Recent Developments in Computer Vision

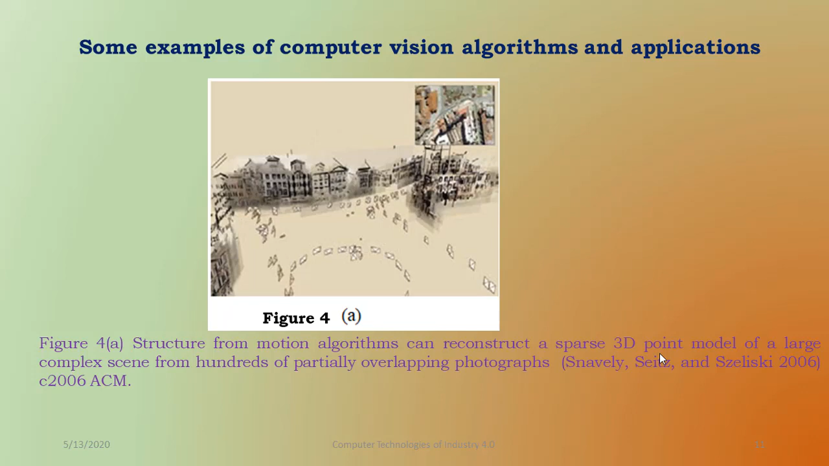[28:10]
3D images will be there, easily to identify how to be overlapping for one photograph to another photograph. So that is a technique for the first complex of computer vision algorithms. The second thing is 3D models of building packet from hundreds of different exposed for photographs for the this is taken from the so many, all the images are available for internet.
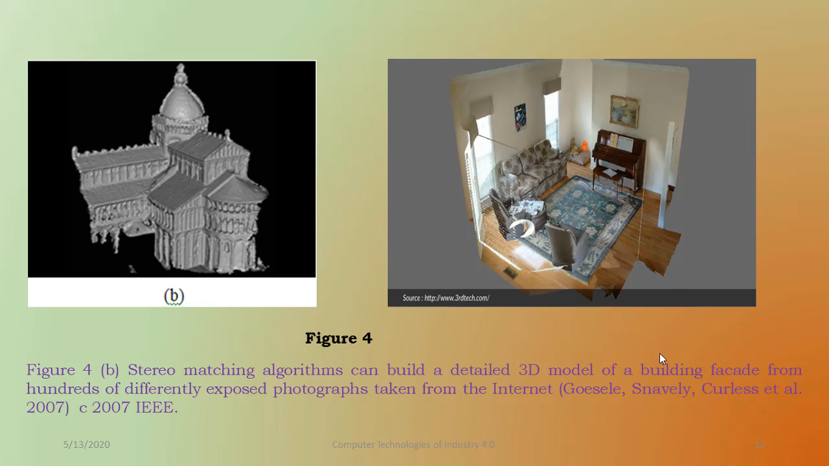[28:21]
So saw this 3D pictures. So this is this person tracking algorithm, can track the person walking in the in front of the clutter and the background.